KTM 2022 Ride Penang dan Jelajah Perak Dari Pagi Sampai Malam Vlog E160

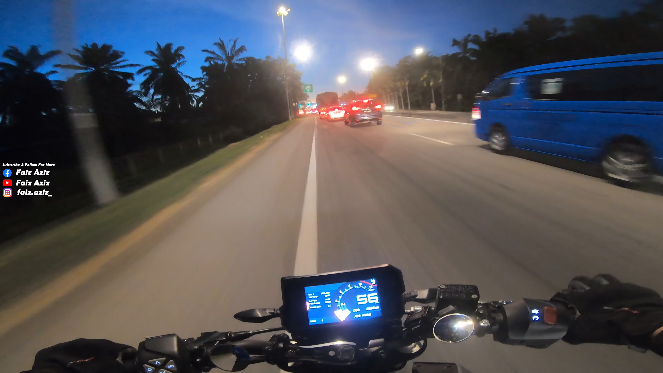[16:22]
Now memang daripada pukul 11 tadi, sejam je lah kita kena hujan. Lepas tu kering, panas. Memang best lah. Sebenarnya kalau siapa yang biasa dengan jalan yang lama ni,
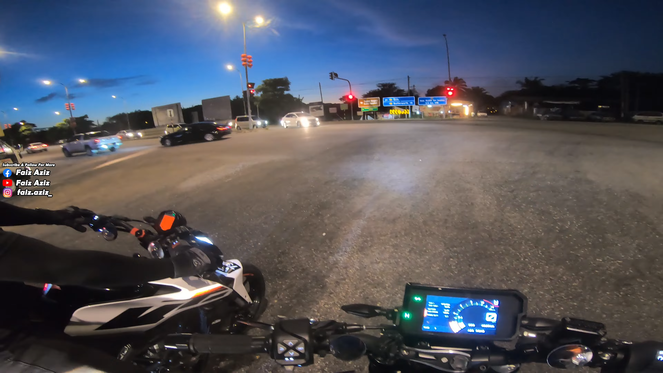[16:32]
jalan ni sebenarnya menghubungkan terus daripada Cakak Jering tadi yang kita keluar tu sampai ke sini. Ada satu jalan je. So daripada sini boleh terus ke Batu lah. Kira ni kira jalan sebelum highway lah. Tapi kat sini pun sebenarnya ada traffic light jugalah. Tapi okey lah, tak seteruk sepanjang kalau kita nak terus tadi. Daripada Krian, apa, daripada Taiping ke Krian, Parit Bunta tadi kan. So kita tu keluar sini ada dalam 3-4 lah. Banyak juga traffic light tapi tak teruk lah.